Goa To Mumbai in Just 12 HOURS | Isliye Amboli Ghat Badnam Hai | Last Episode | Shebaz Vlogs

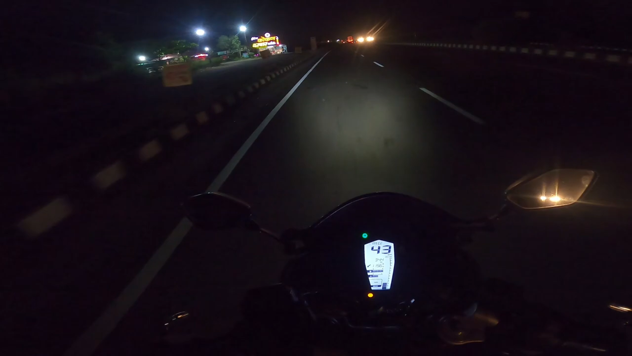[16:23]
जाने का रास्ता छोड़ा है कैसे, चलो देखते हैं। यहाँ पे कोकन है मतलब नॉनवेज रहेगा ये।